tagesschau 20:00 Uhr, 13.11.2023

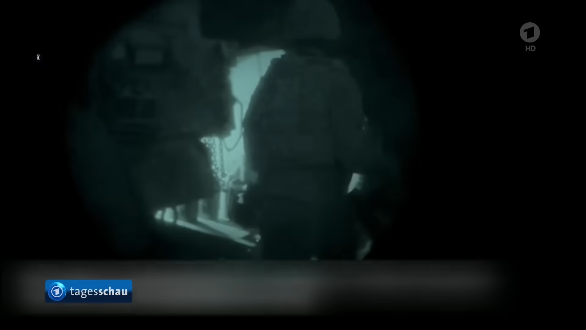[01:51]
Gestern veröffentlicht Israel diese Bilder. Soldaten, die 15 Treibstoffkanister transportieren und vor dem Schiefer-Krankenhaus abstellen, für Generatoren, um Strom zu erzeugen.
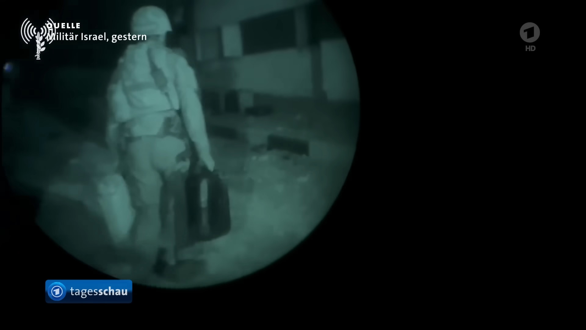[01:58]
Die Hamas habe jedoch verhindert, dass der Treibstoff ins Krankenhaus gelangt.